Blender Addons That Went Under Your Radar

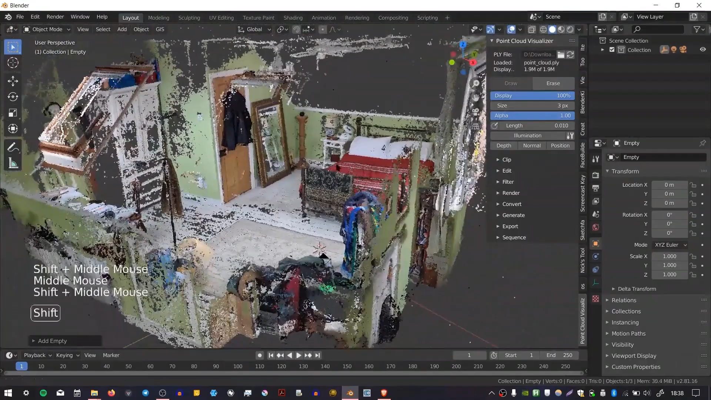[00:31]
It lets you import and visualize hundreds of millions of points right in the viewport,
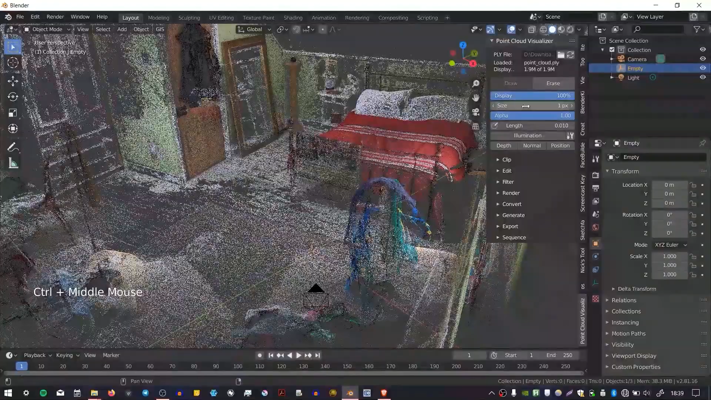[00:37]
only limited by your hardware. This means huge laser scans or photogrammetry
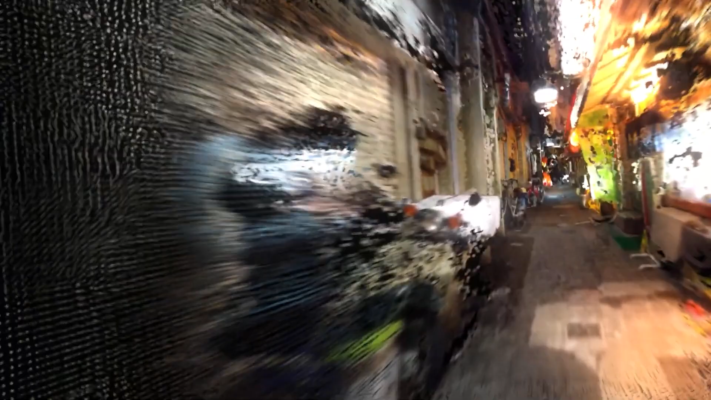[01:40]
And you can estimate normals, and even do boolean cuts or split and join clouds.